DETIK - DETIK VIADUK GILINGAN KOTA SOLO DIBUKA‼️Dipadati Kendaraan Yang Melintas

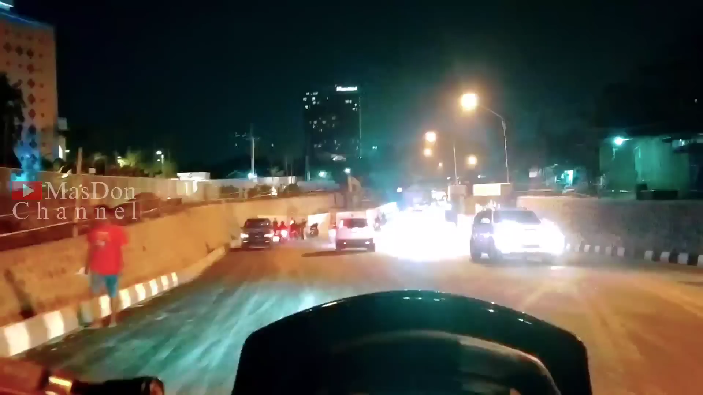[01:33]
Pada kesempatan kali ini Saya akan mengajak Sobat Mas Don Channel semua Melihat
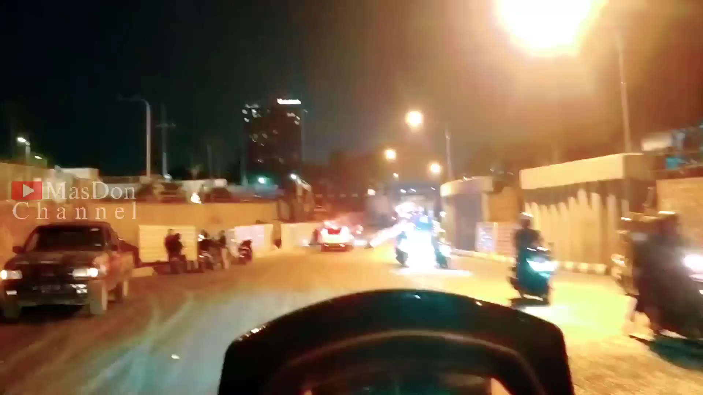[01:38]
suasana terkini Viaduk Gilingan Kota Solo Yang resmi dibuka pada malam hari ini ya